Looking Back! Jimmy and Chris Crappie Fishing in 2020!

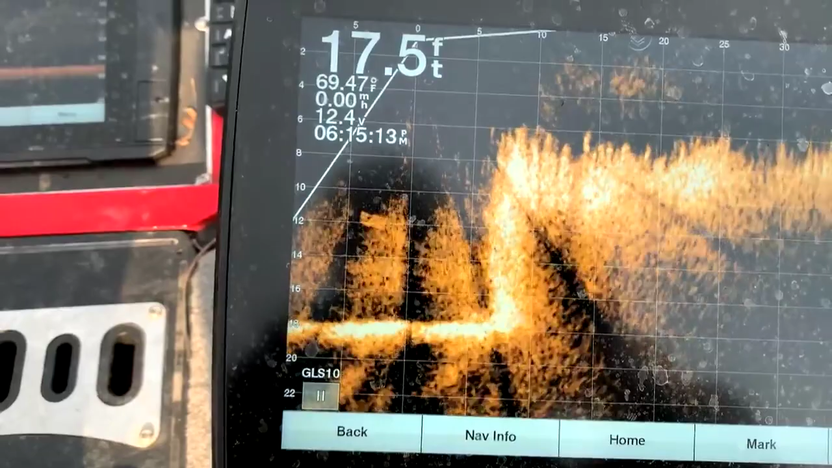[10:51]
On screen: depth 17.5 ft
It's kind of holding in the wind right now. But we know that where we got our spotlocked, that the fish are really off to our left.
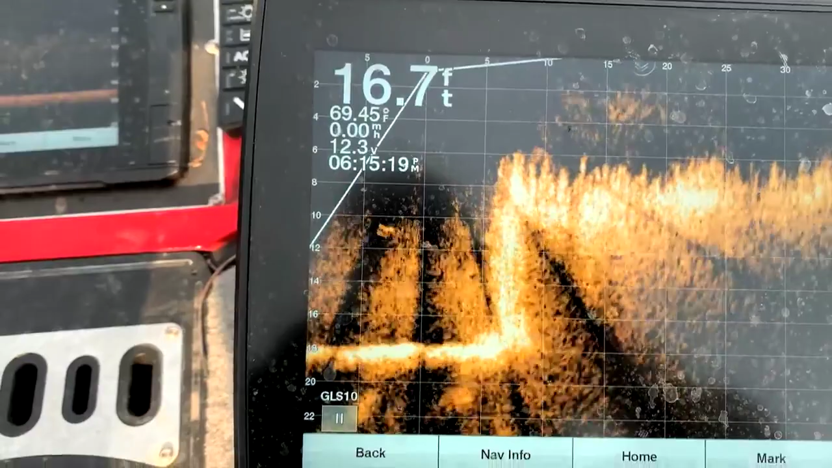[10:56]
On screen: depth 16.7 ft, water 69.45°F
There's some fish out in front of us. There's one right there.
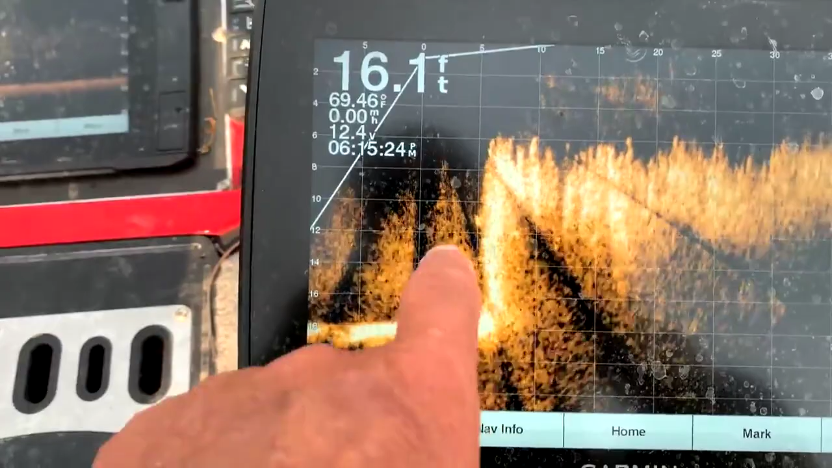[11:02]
On screen: depth 16.1 ft, water 69.46°F
There's another one just popped out of the grass. That one went back down in the grass.
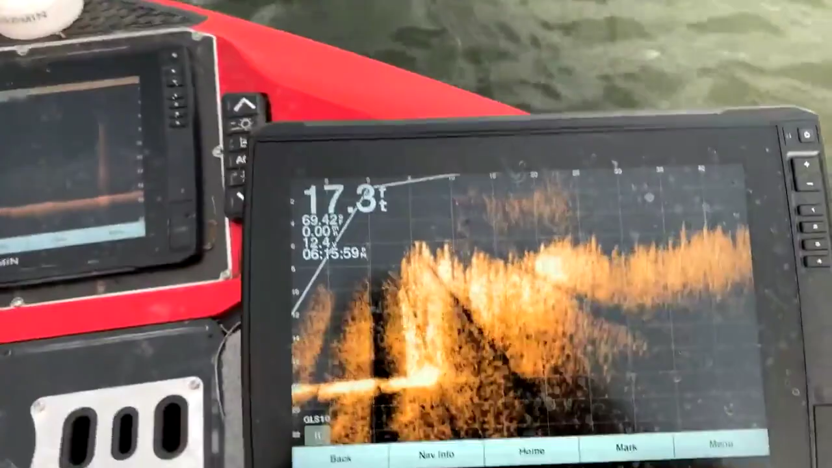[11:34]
On screen: depth 17.3 ft
I'm not fishing much. You see those right there as it's spun around?
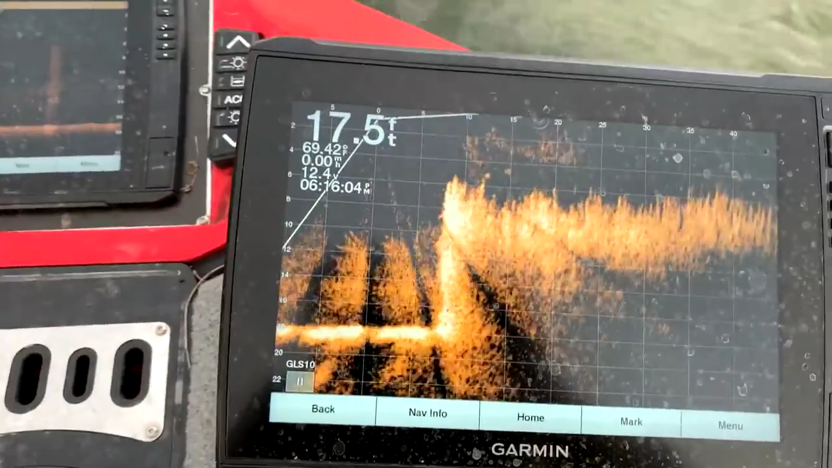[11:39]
On screen: depth 17.5 ft
You see that thing when it spins around? You see these showed up right in there? See those right above that grass? Those are all crappie right there.
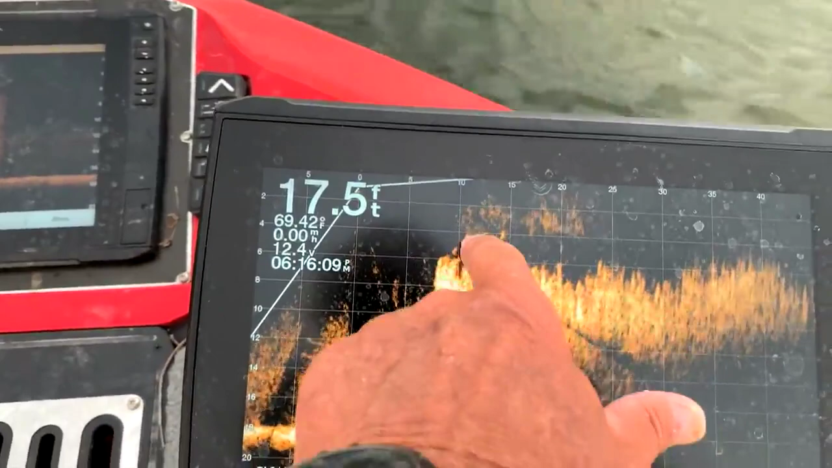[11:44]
On screen: depth 17.5 ft, water 69.42°F
Look at all of them. Look at all of them. Right there above that grass. Look at that. Now, they're coming out of the grass right now.
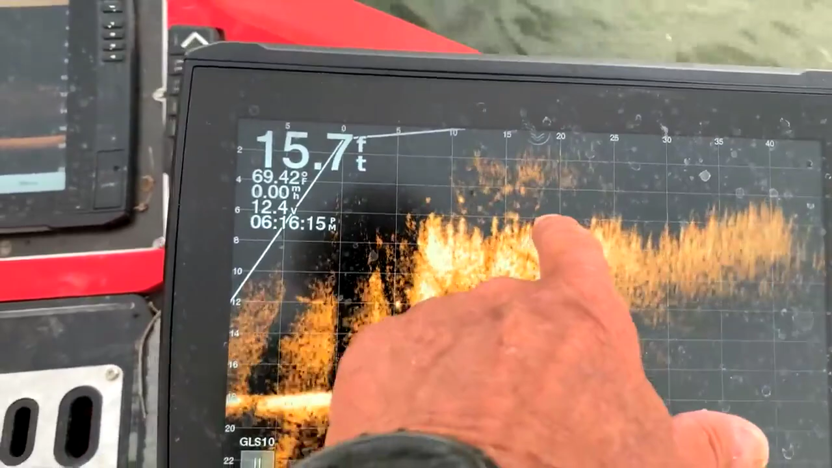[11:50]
On screen: depth 15.7 ft, water 69.42°F, speed 0.00 mph
See them swimming around here? Those are all crappies right there. Various sizes. And they're going out down. They didn't move.
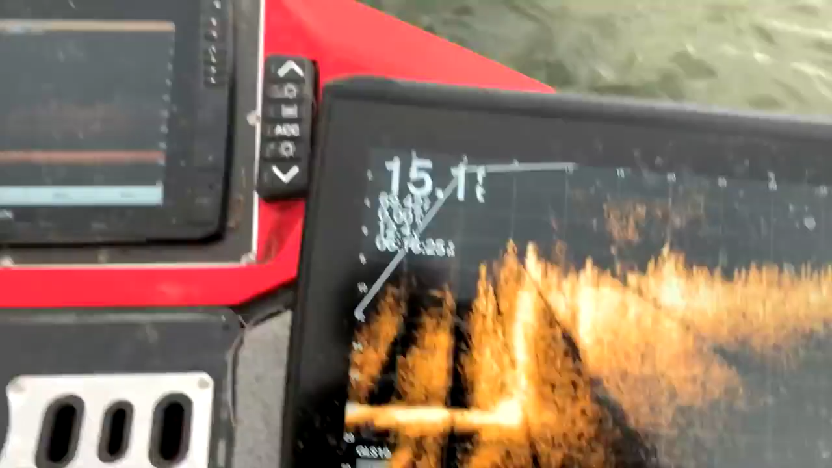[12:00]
The trolling motor head is moving around because it's on spot lock. See, it's moving on its own. It's sitting here in this one spot. So it's having to run quite a bit because of the fact that the wind is blowing.
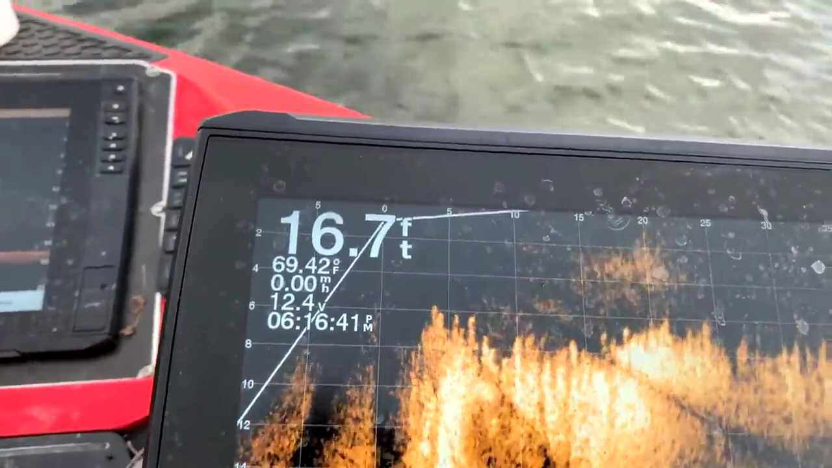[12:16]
On screen: depth 16.7 ft, water 69.42°F
It's fishing just to the right of the head of that trolling motor right there. So that's where we ought to be fishing.
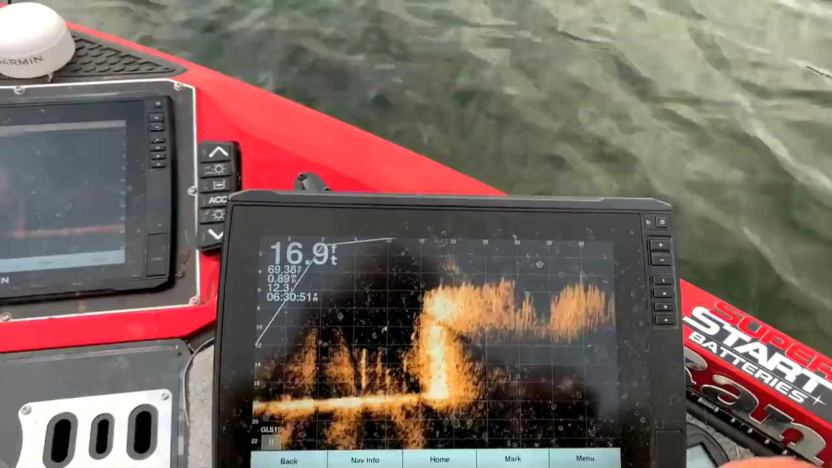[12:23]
Here's a fish or two out here.
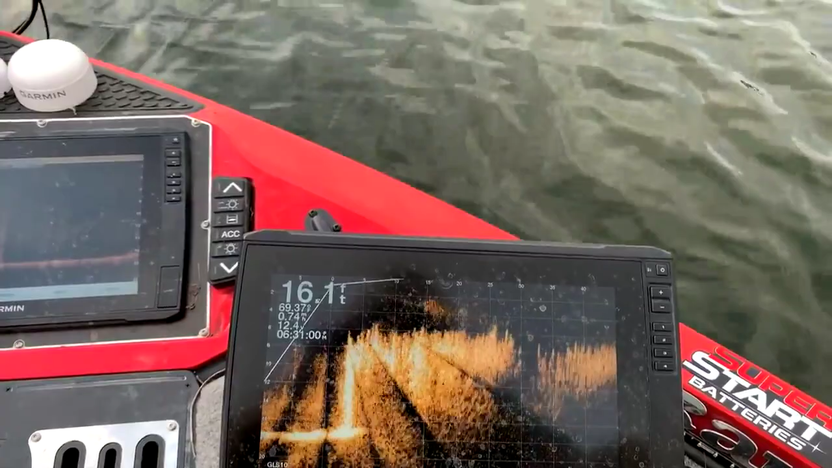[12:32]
Lost them. Drifting right now.
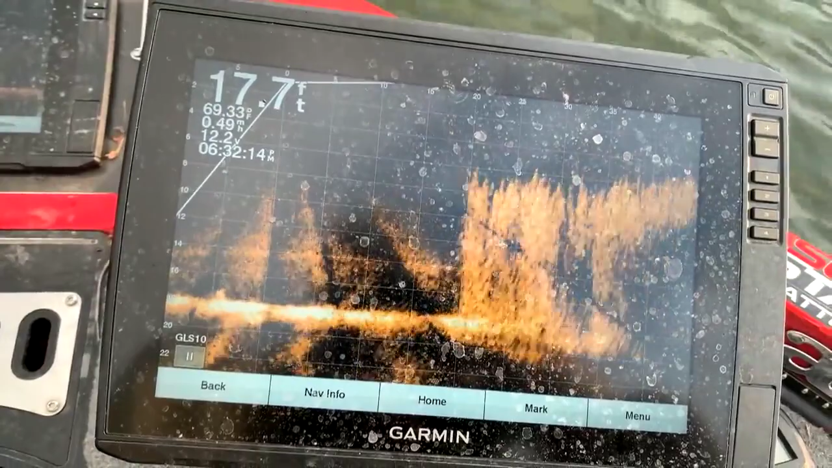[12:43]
On screen: depth 17.7 ft
There they are right there. Watch out right there. See all of them right there?
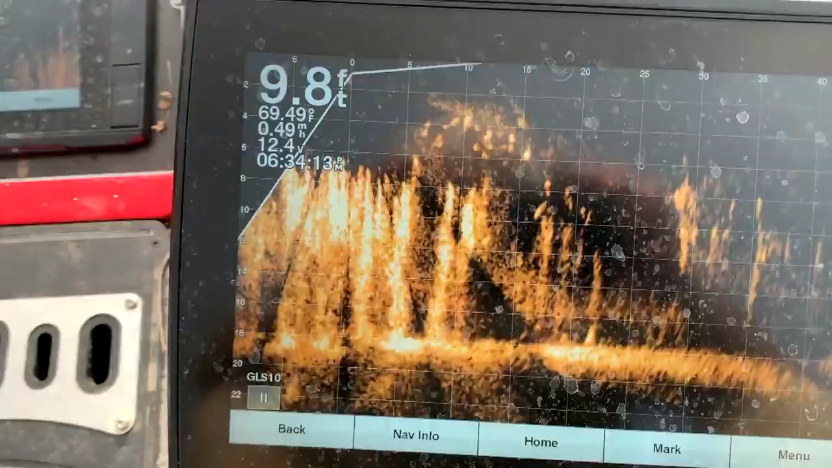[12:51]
On screen: depth 9.8 ft, water 69.49°F, speed 0.49 mph
A little fish right there.
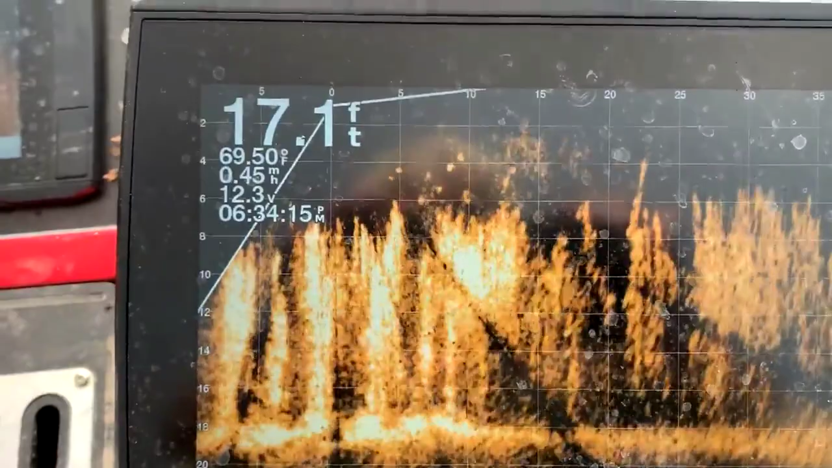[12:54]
On screen: depth 17.1 ft
That's a lot of fish. That's what we're looking for right there. Look at all of those fish.
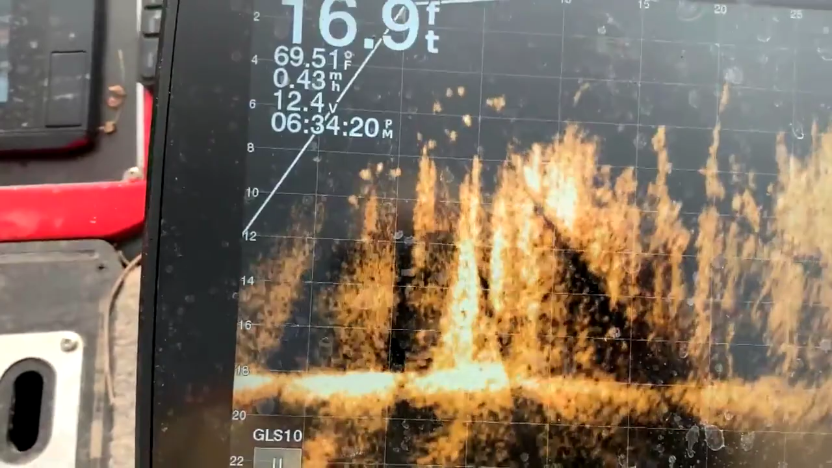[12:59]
On screen: depth 16.9 ft, water 69.51°F
They're close to the boat now. And the boat's going right over the top of them.
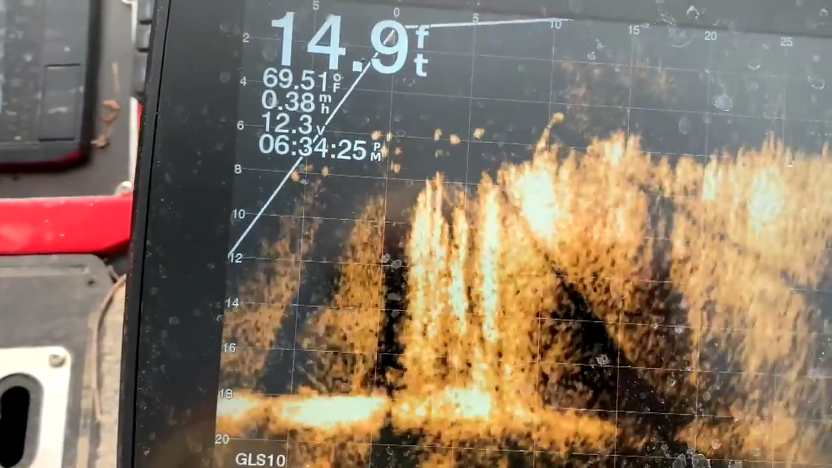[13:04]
On screen: depth 14.9 ft, water 69.51°F, speed 0.38 mph
You see them moving around there, all of them? The boat now is going right over the top of them. They're right under the boat, babe.
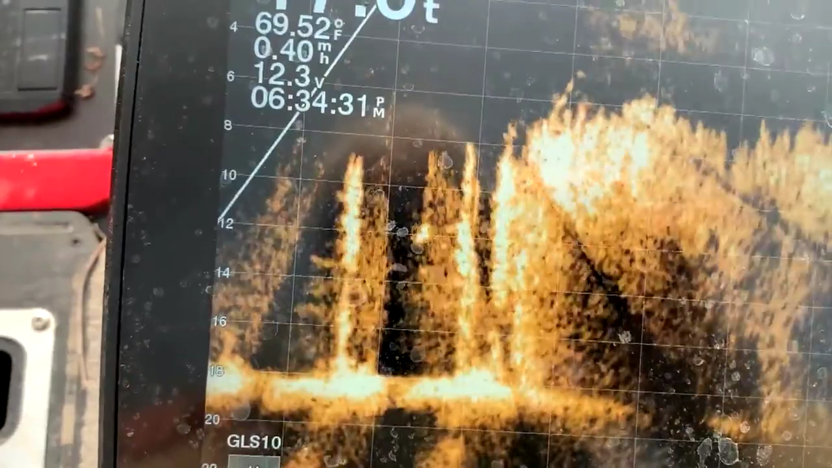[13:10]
On screen: water 69.52°F, speed 0.40 mph
Right under the boat.
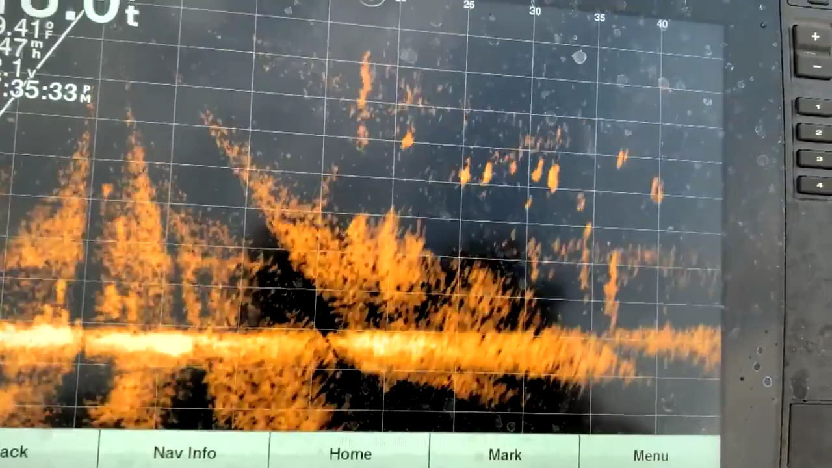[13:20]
A bunch of them right out there, Chris. I've got to pee.